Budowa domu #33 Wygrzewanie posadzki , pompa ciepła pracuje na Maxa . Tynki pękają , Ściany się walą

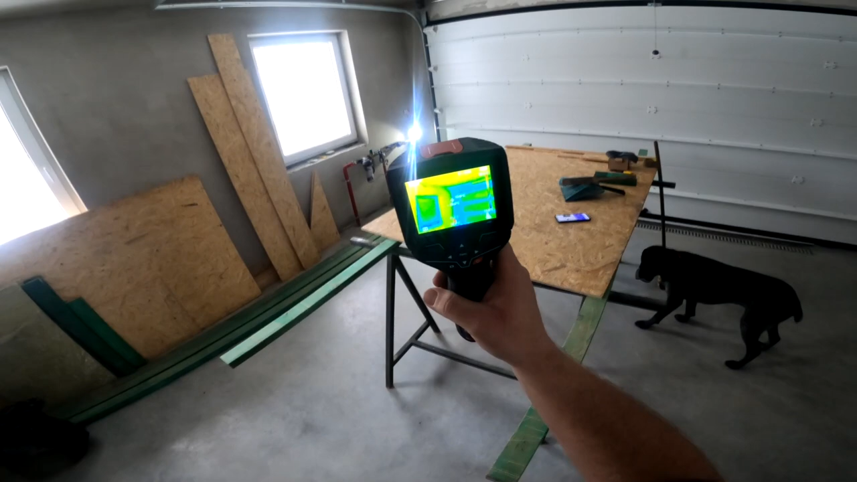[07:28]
No i tak widać nadproże w sumie nie jest takie złe.
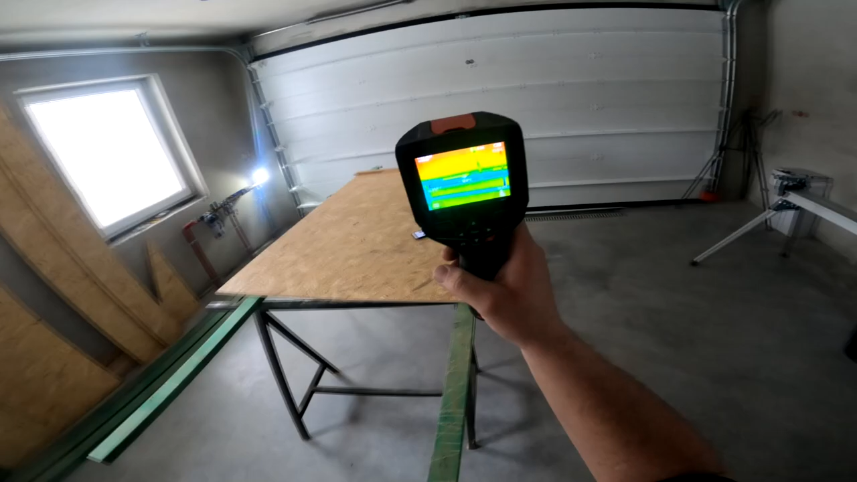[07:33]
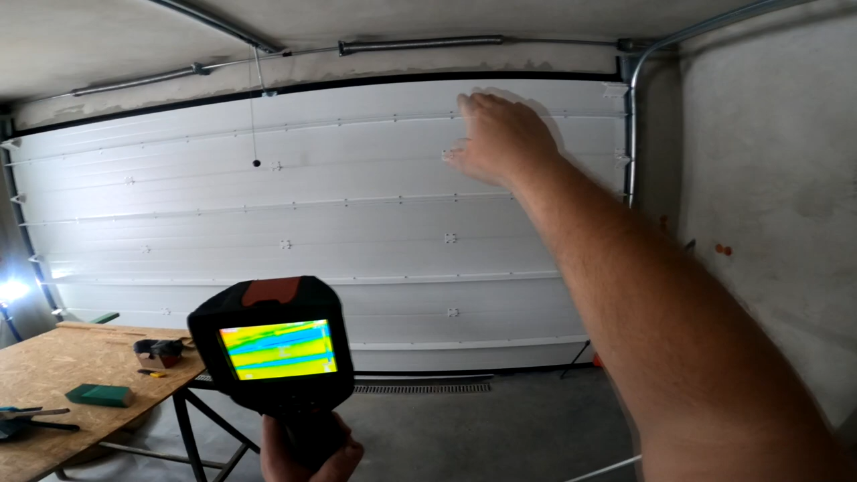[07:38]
Gorsze jest połączenie nadproże brama, ale no to jest newralgiczne.
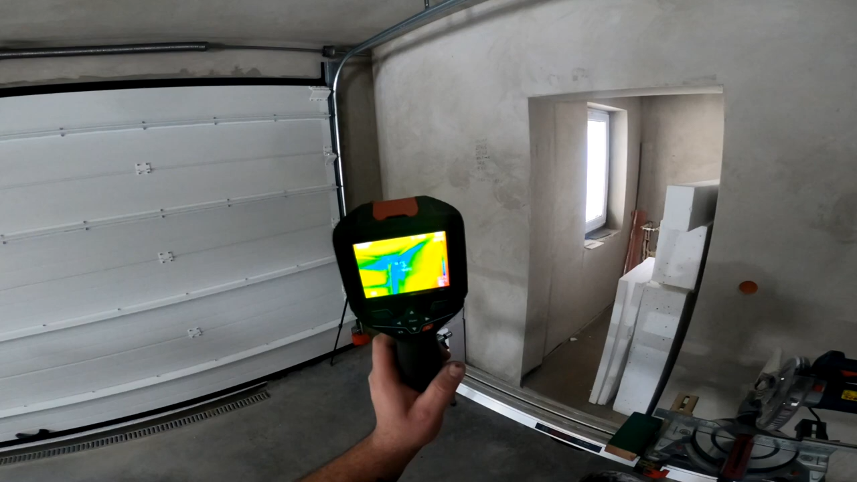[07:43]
Tutaj mamy 12 stopni w narożniku, gdzie powiedzmy tutaj ściana ma 21.
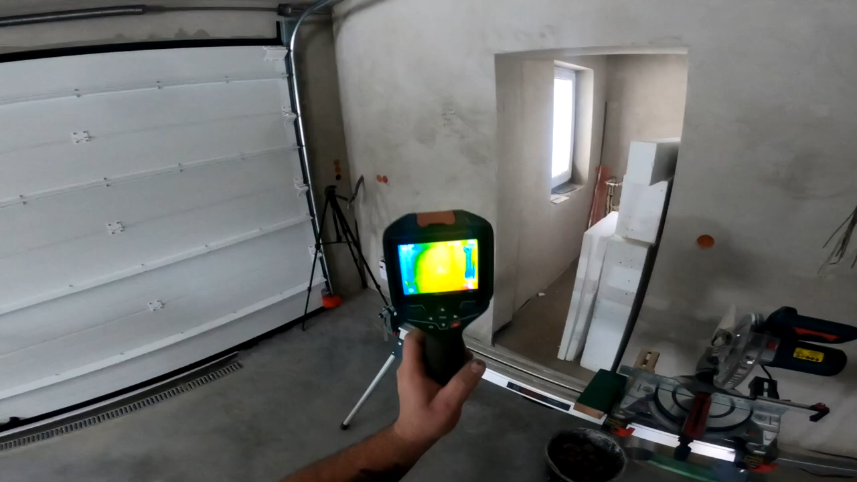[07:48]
Tam mamy 13-12 stopni.
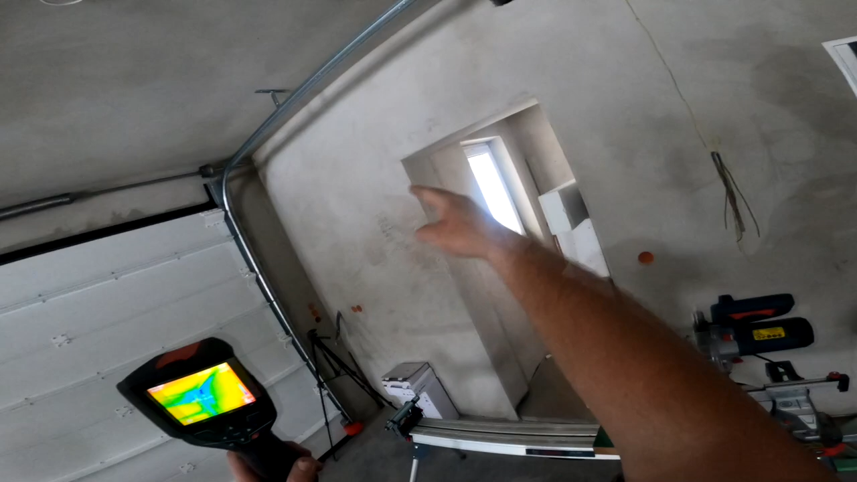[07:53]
Mało, ale to jest spowodowane tym, że od tamtej strony nie mamy ciągłości izolacji. Nie mamy ciągłości styropianu, ponieważ jeszcze nie zdążyłem wykleić belki całej i w zasadzie wejścia tego przedsionka w domu.
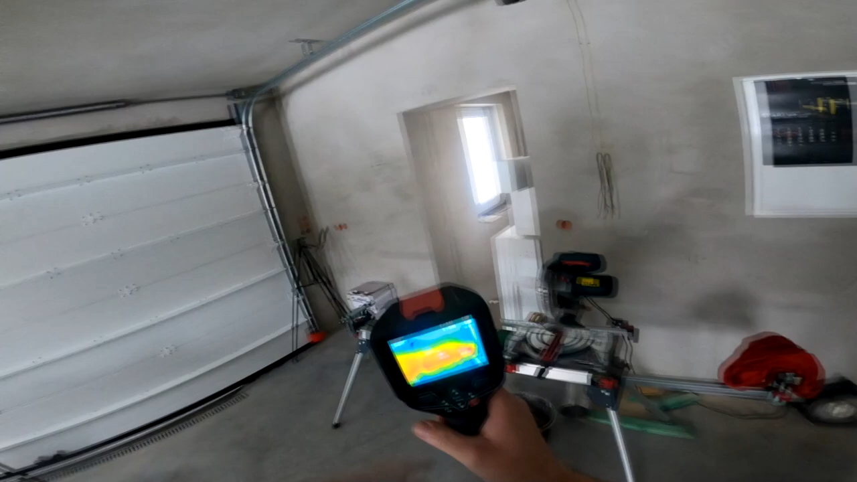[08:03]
Także jest to zrozumiałe jak najbardziej.
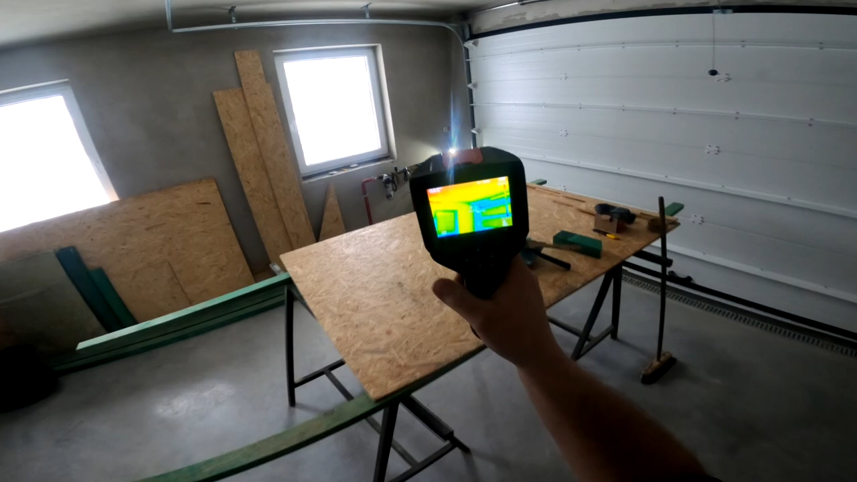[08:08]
Tamten narożnik już jest znacznie lepszy. Co mamy tutaj?
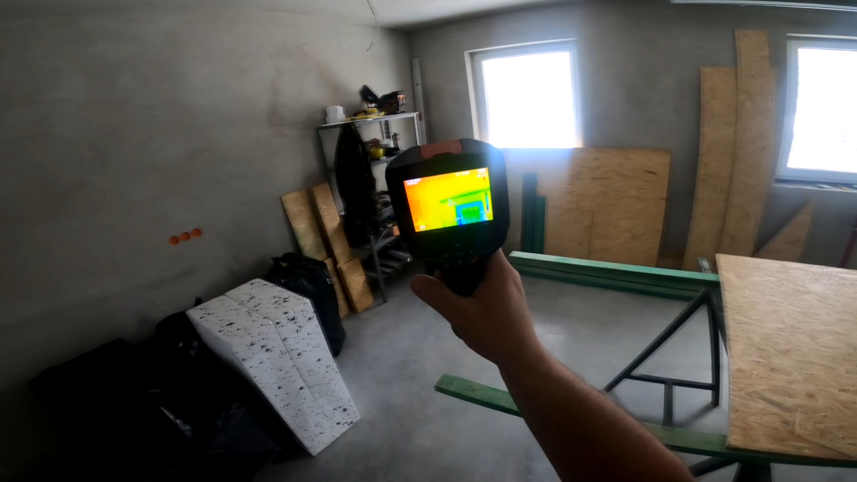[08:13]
No tutaj mamy elegancko, nie? Okna, no okna. Okna mają w granicach 20-18 stopni. No też nie jest źle chyba. Tak mi się wydaje.
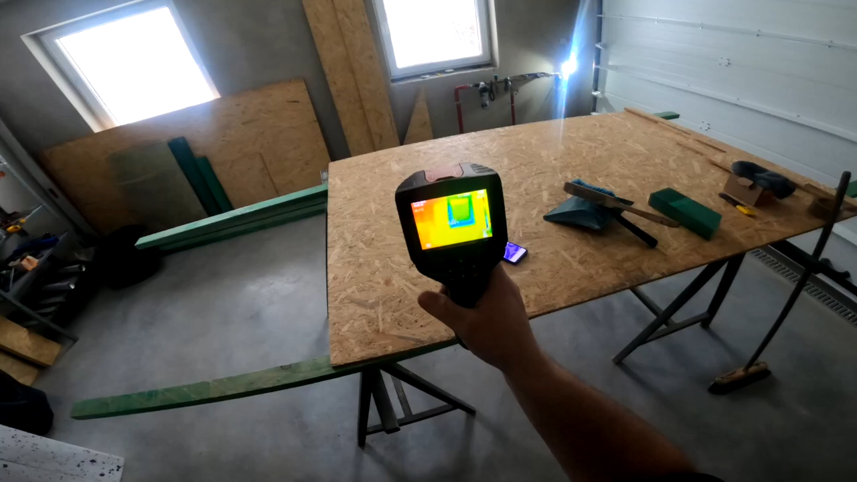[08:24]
Tutaj na dole 16-17 stopni.
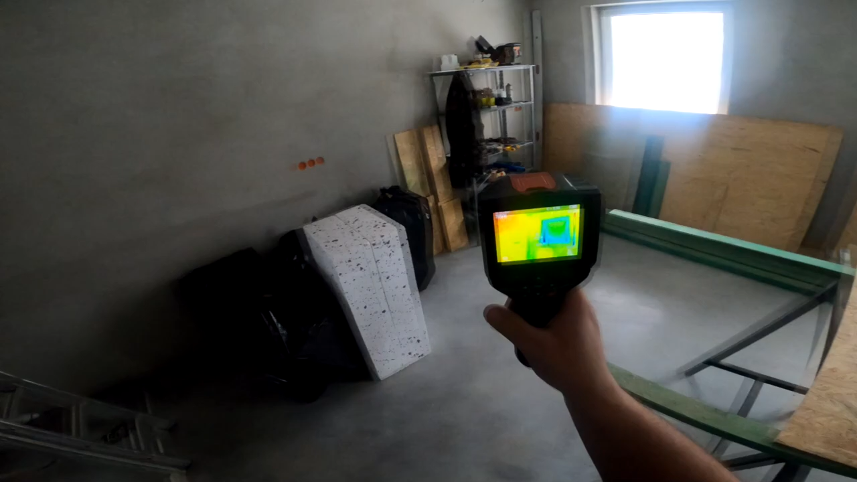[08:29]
Teraz tak, właz. No wiadomo, właz to jest tylko styropian.
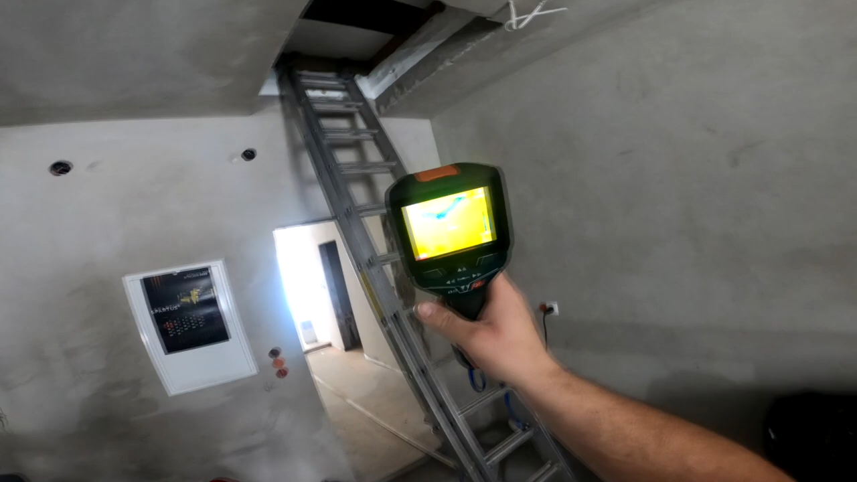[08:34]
Nie ma jeszcze włazu, nie ma jeszcze pokrywy. Także tutaj trudno się dziwić.
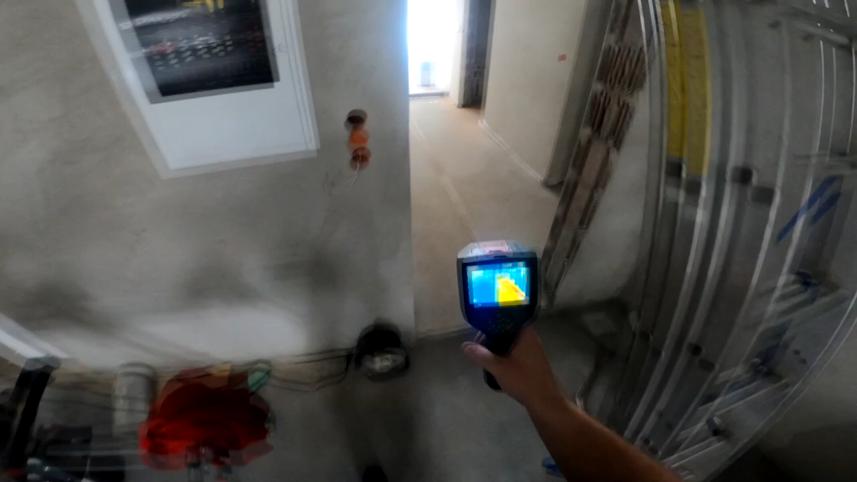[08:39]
Tutaj mamy przedpokój, mamy drzwi.
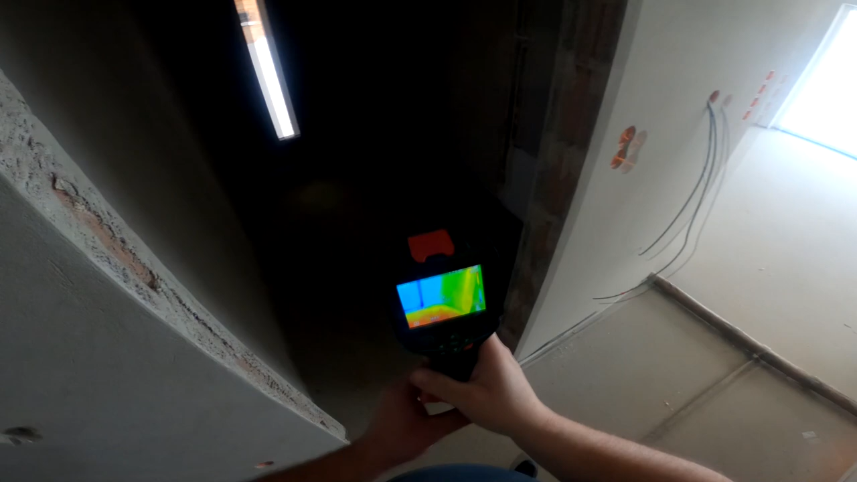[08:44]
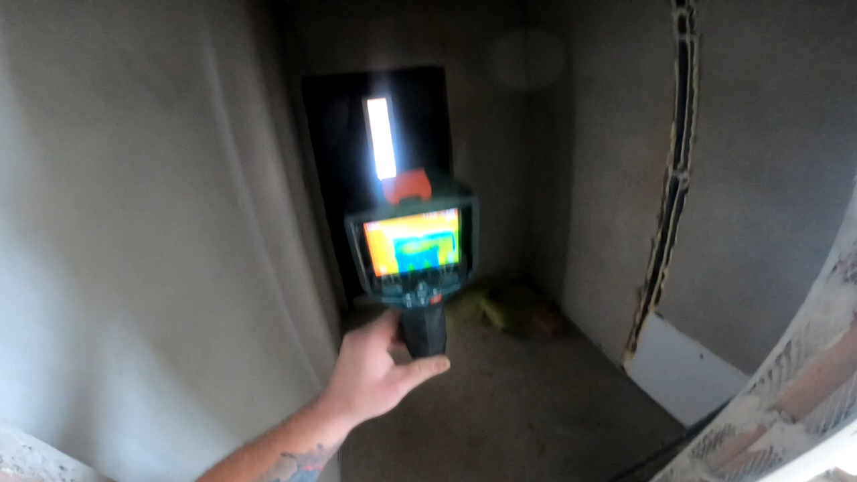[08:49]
Ale bardziej interesuje nas belka górna i ona jest całkowicie nieocieplona. Ta ściana jest przede wszystkim całkowicie nieocieplona.